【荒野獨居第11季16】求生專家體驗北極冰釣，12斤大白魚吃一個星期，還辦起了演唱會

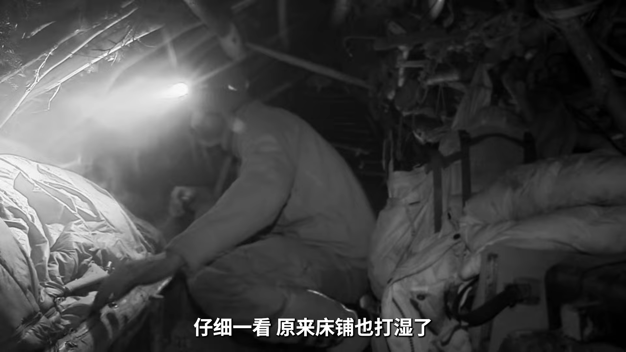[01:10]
铺也打湿了他冷静观察发现当房子里温度上升时屋顶那些冰冻的冰块会融化落在他的睡袋上他决定把所有保存水分的云山树枝都扯下来这庇护所保温性绝对没得说但是只要加热
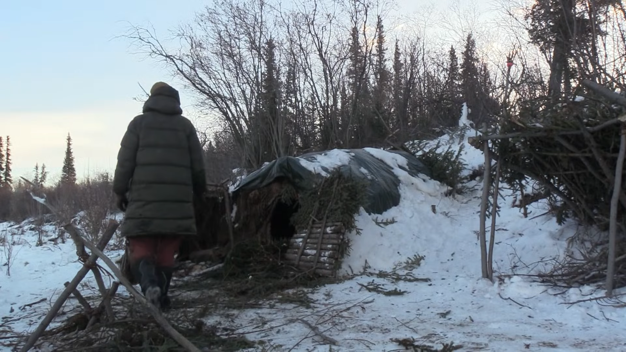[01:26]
就会有一股巨大的水汽从嘴里喷射出来外部冷空气和内部冷空气结合
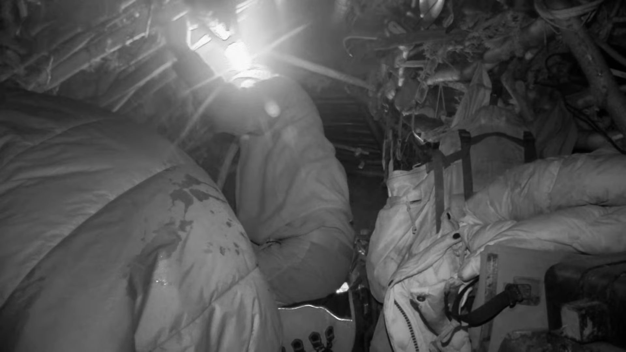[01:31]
防水布上积满了湿气滴滴答答落在睡袋和床上他决定从庇护所外部进行整改他试着把他移到防水布外面让雪在上面
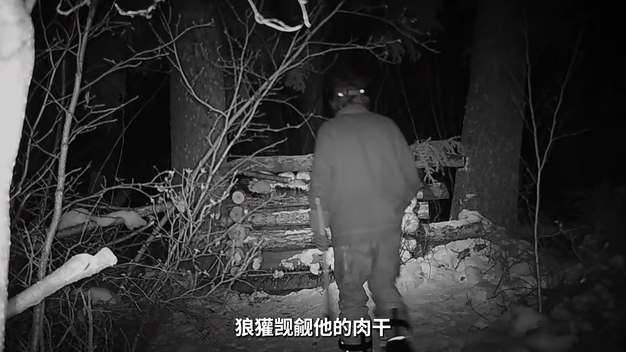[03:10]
肉干他正好想要吃狼欢肉要是能再遇到就看谁能如愿得到盘中餐了廷贝尔带着弓箭来到草地边缘厚厚